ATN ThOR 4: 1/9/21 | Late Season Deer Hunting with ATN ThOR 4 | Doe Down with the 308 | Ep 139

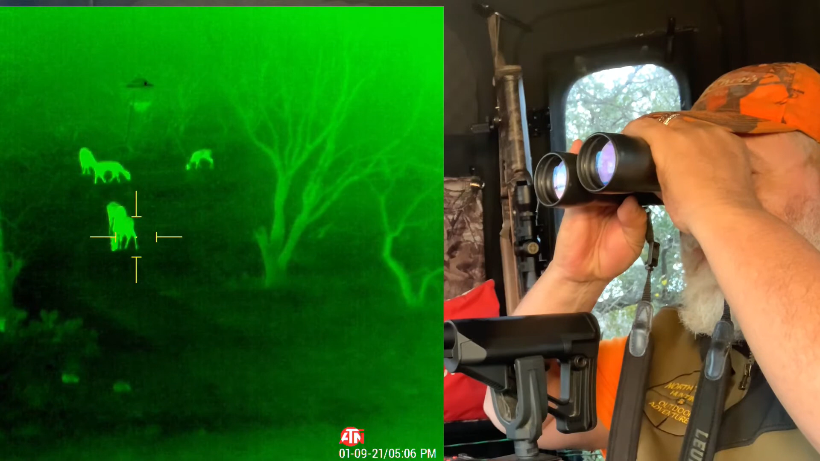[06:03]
Black Buck's a nice one too. It's going to be a nice one next year.